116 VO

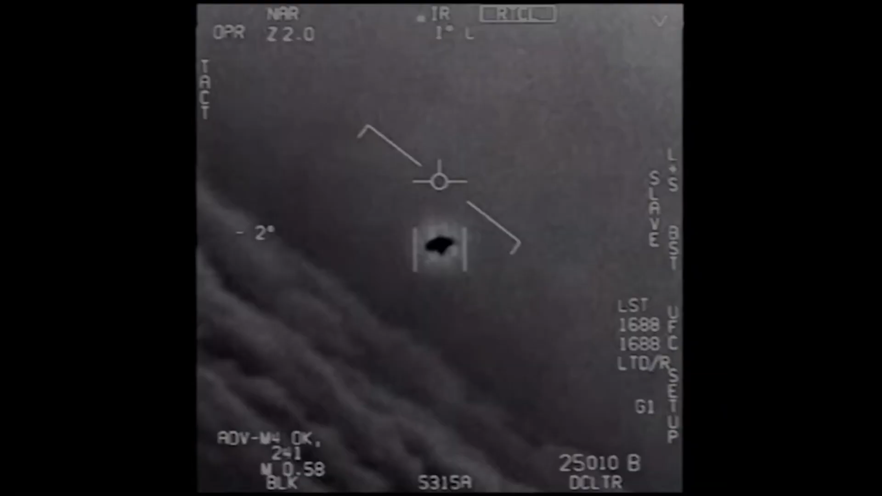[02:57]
There's a little thing. It's rotating.
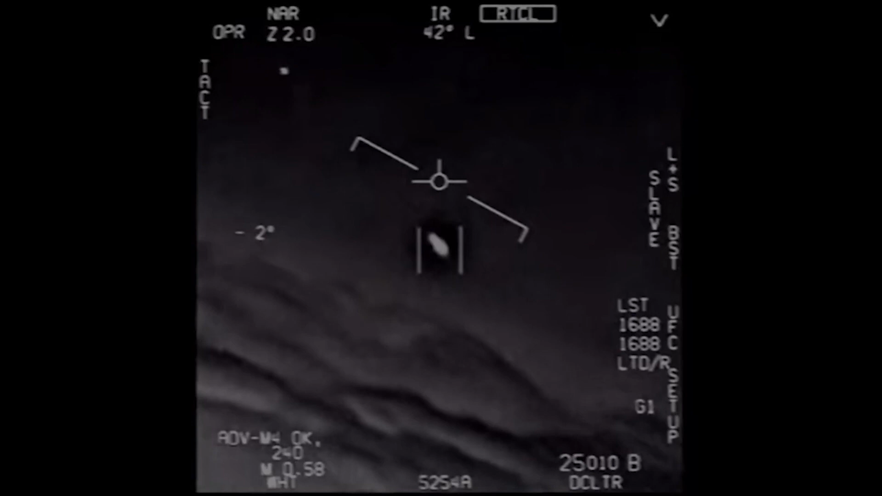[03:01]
My gosh. They're all going against the wind. The wind's 120 miles from the west. We have tackled many strange stories on 60 Minutes,
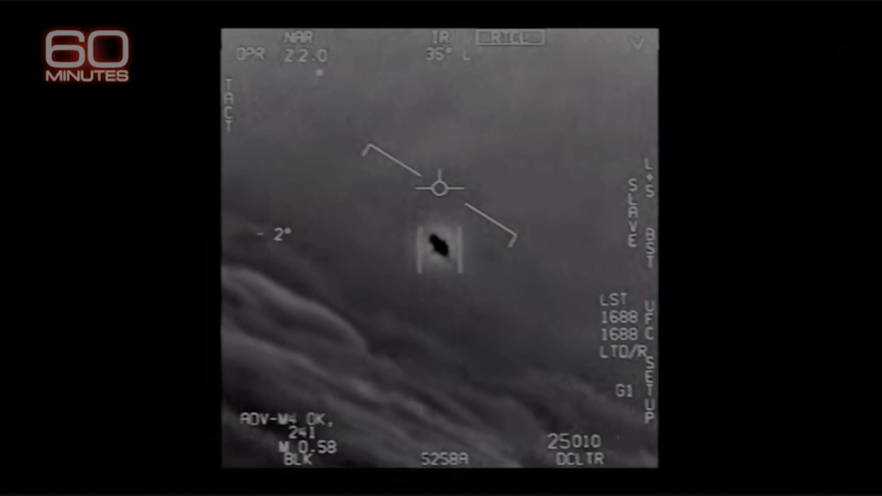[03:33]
You have propulsion, right? I don't know. I don't know what it is.